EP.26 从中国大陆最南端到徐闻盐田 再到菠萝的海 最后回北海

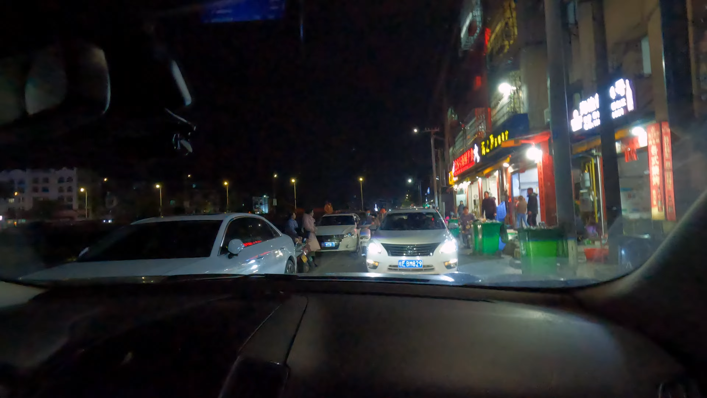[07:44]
搞得我多不好意思的关键是老杨还下车还跟他说哎我们让开到旁边然后你往前走然后掉头那一步行大哥说我要出去我要倒出去我要出去我要倒出去